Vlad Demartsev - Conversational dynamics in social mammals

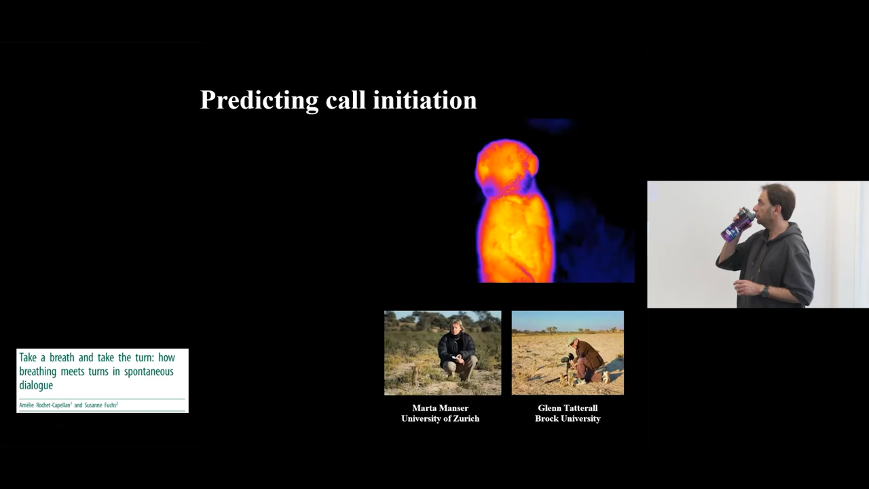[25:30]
And this is dealing with cues indicating the intention To produce a call Basically touching the idea of how to coordinate Between individuals And avoid this overlapping the calls of others Kind of to smooth the interaction And now this part is done with the collaboration With Marta from Marta Munster from Zurich And Glenn Tarasal
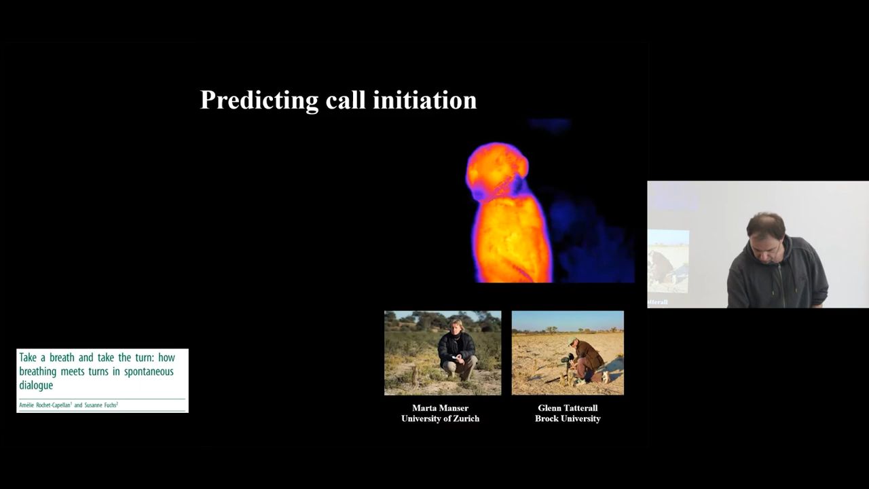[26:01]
And so just a bit of a background Most mammals produce calls on the exhale
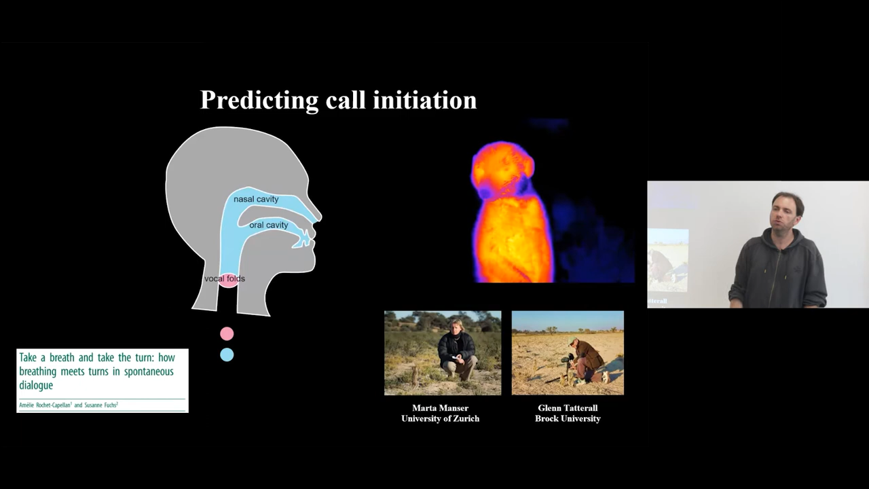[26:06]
So in order to call We need to first inhale And then air is pushed from the lungs Powering the vocal folds And generating the sound
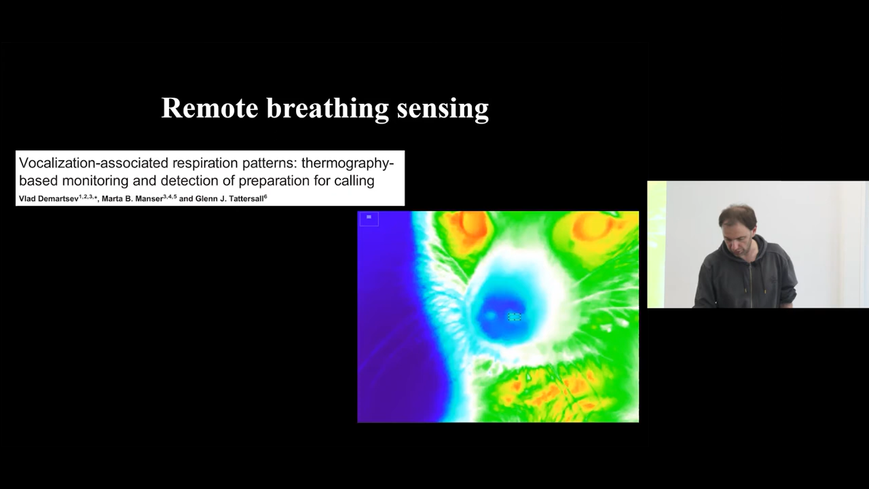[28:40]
And those differences can be detected By the thermal camera And the breathing curve Can be kind of approximated From these temperature changes So Glenn, the collaborator From Brock Union Canada And I We spent a few weeks in the field
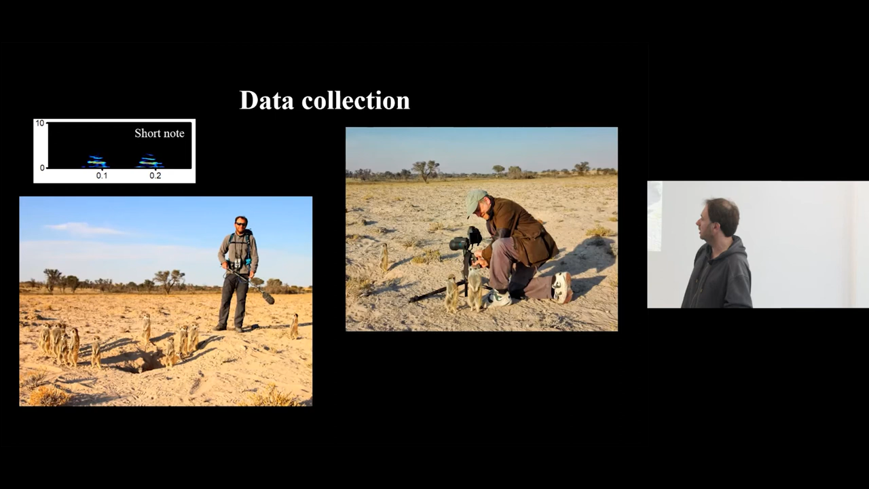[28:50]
Filming meerkats with a thermal cam And recording their signing calls
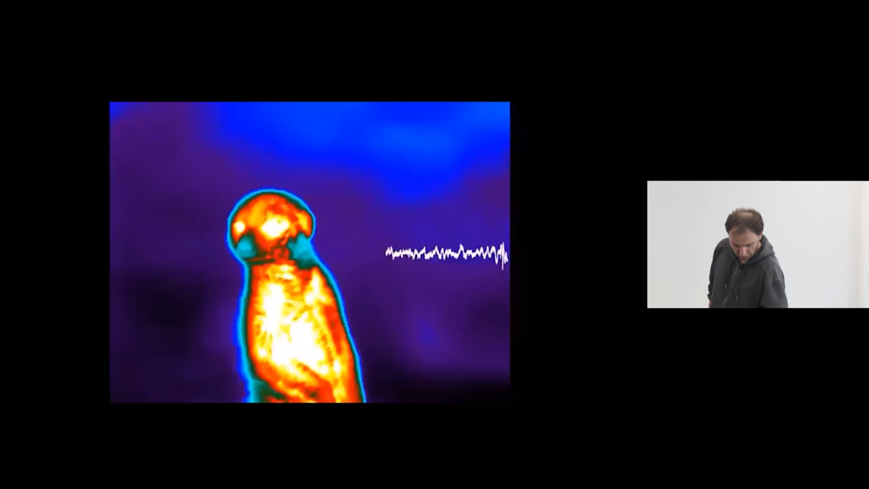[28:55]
And now there are a few technical limitations To this method So first of all The ambient temperature Has to be relatively low If the air temperature And the temperature of the animal Are more or less the same It will be very hard to get
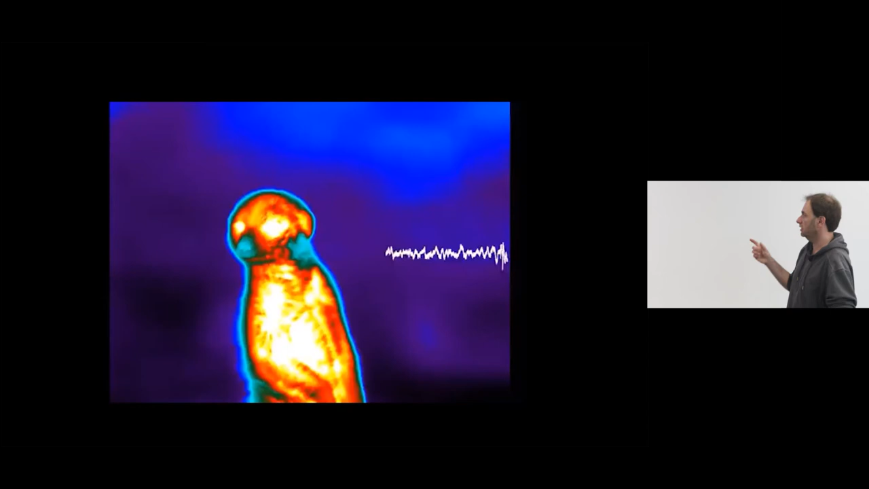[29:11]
The differences in temperature Between the inhale and the exhale
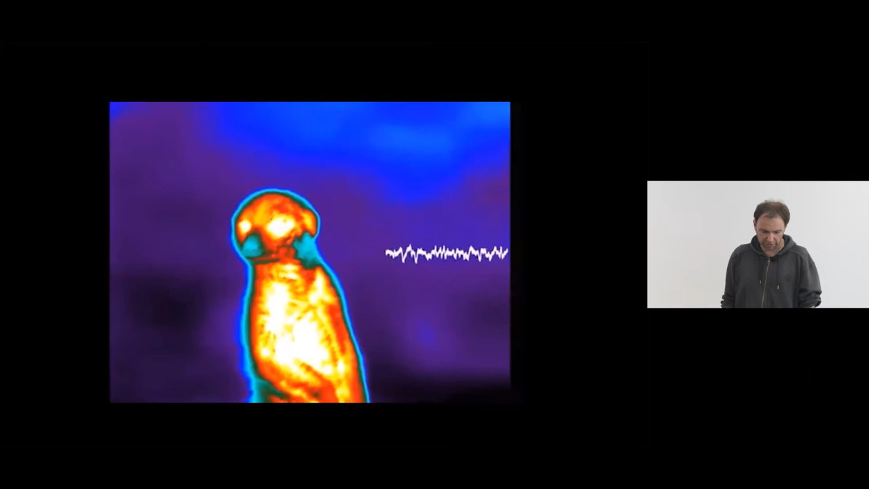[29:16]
And the other issue Is the thermal cameras For some reason do not record sound
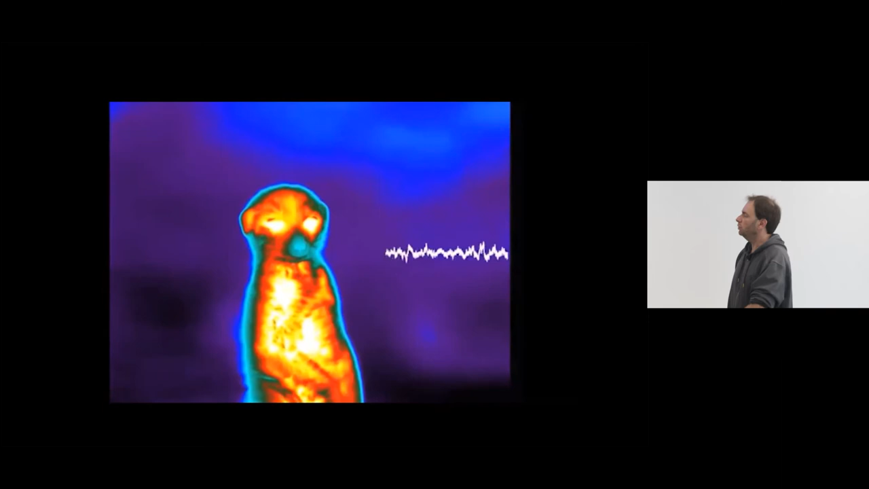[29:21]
So we had to record sound separately And sync the audio and the
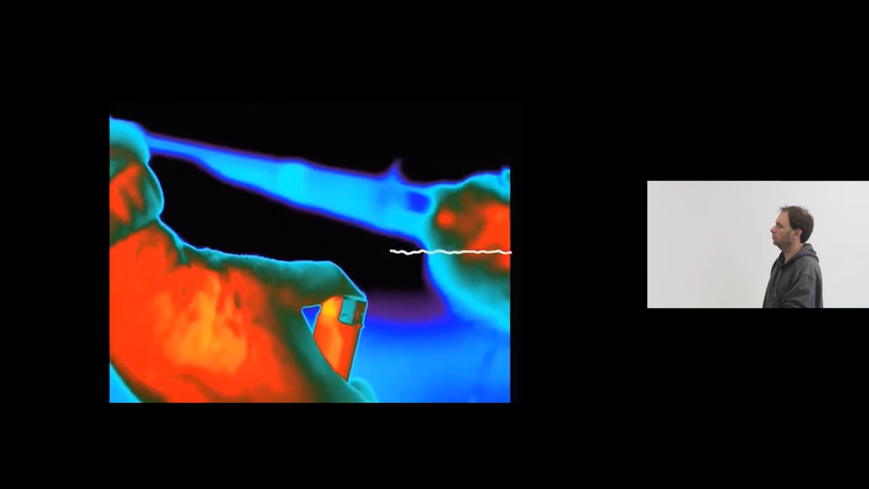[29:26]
thermal feed Using this very elaborate method Of
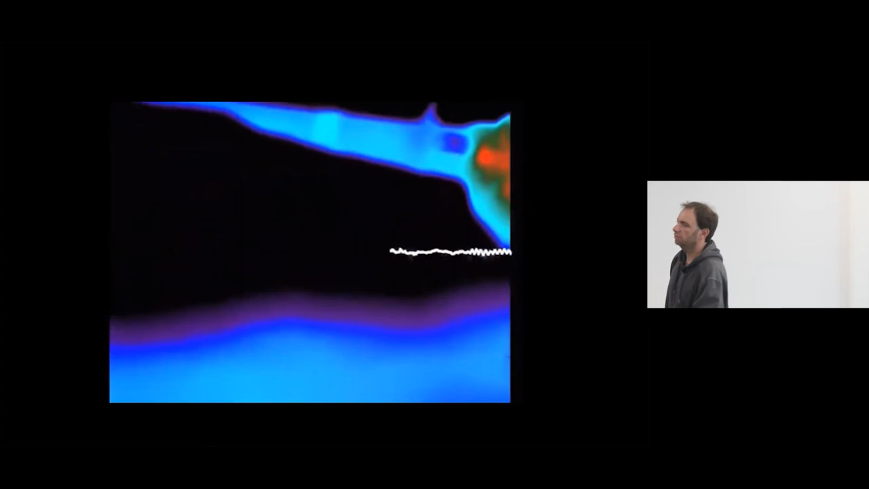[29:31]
flipping the lighter And getting the click And the heat signature On the camera But, well, it worked
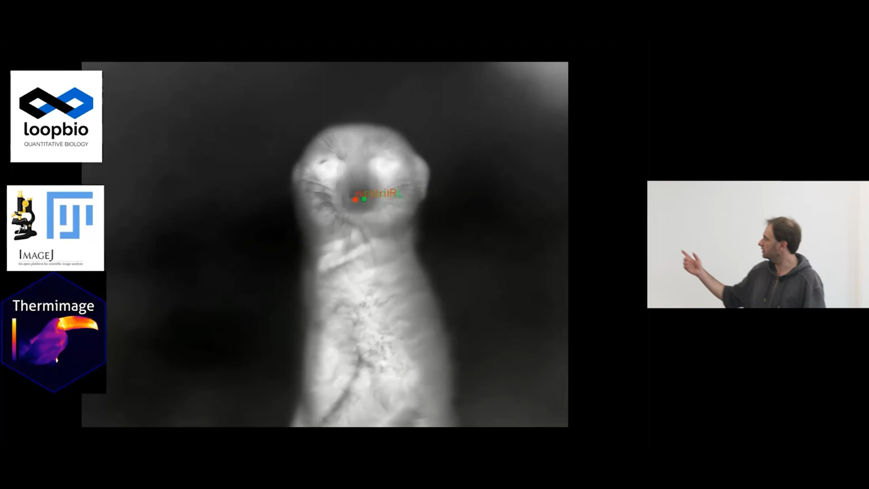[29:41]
We collected videos We tracked the nostrils Of the meerkat Using a loopy Pose estimation tool
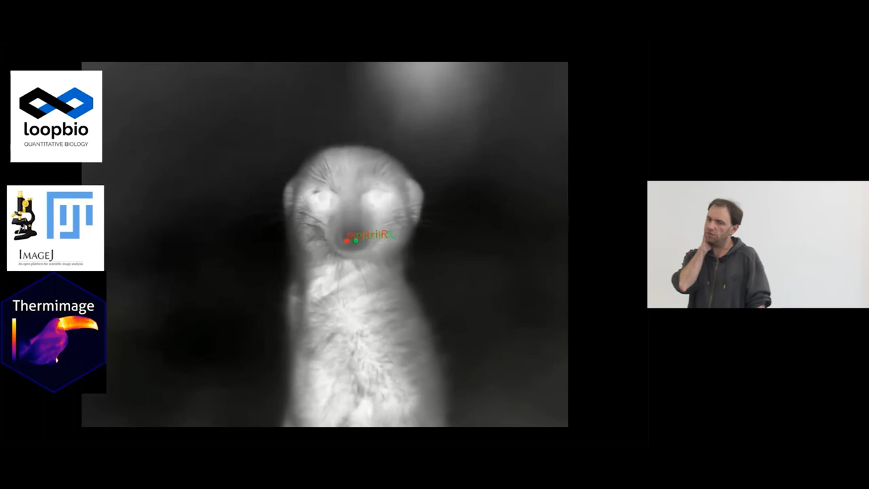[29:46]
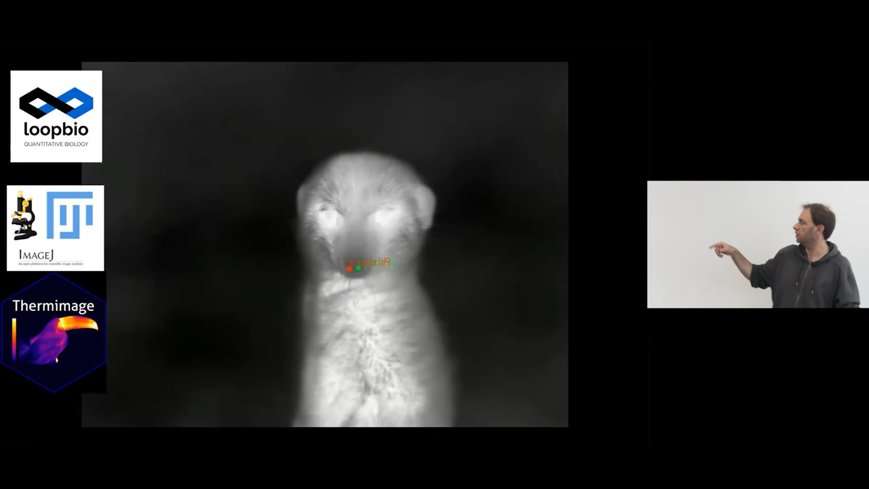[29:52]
And measured the pixel density In the area of interest Converted this into temperature And